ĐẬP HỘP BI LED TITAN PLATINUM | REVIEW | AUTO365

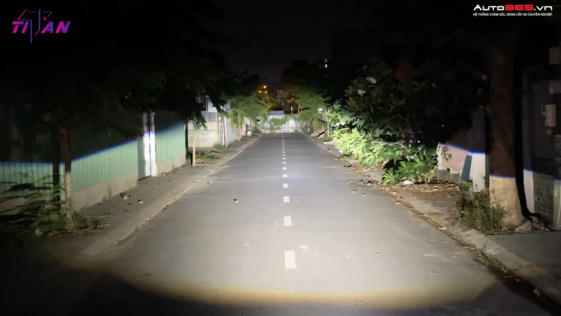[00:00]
Thì đây là một cái sản phẩm rất đáng để các bạn lựa chọn Ánh sáng này không hề thu kém bất kỳ một cái sản phẩm nào cao tiền hơn nó